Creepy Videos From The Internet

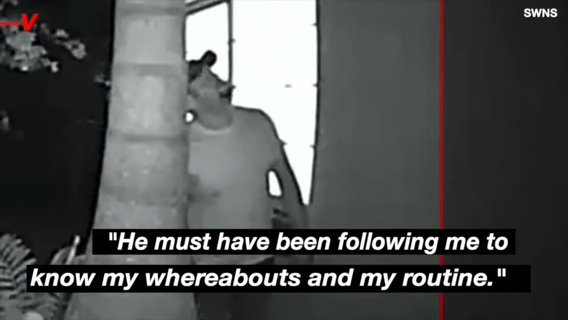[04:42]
there was a good chance he was following her and knew her whole routine.
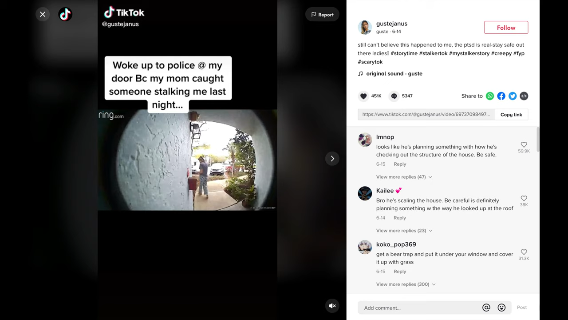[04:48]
The police were called but Gooster said that they didn't really do much, just told her to be careful and keep the windows closed. So Gooster and her mother set up their own homemade home alone style booby trap by tying a rope between two trees. A week later she came home at 2am,
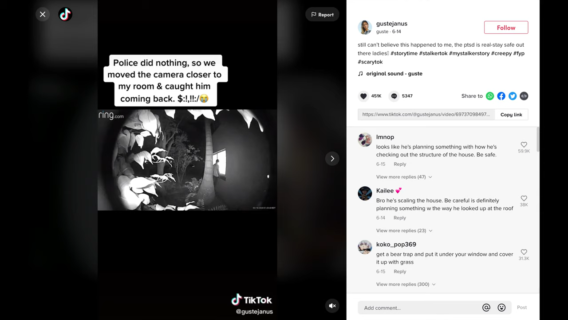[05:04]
got into bed and moments later she heard her rope trap go off.
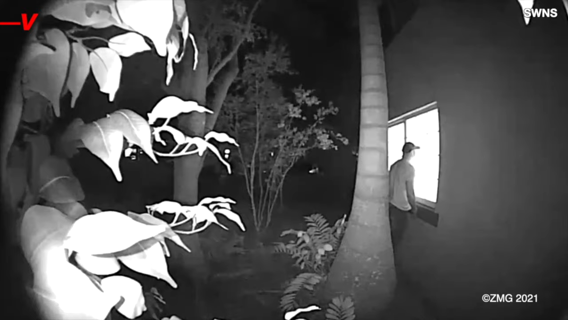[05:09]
She checked the ring up and she could literally see the stalker staring at her through her bedroom window.
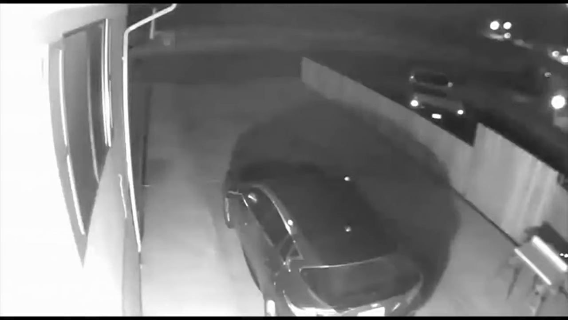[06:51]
Number 7 Dobby the House Elf I included this one to kind of lighten the mood. As you can see from the video someone spotted this thing that looks like Dobby the House Elf walking down their driveway.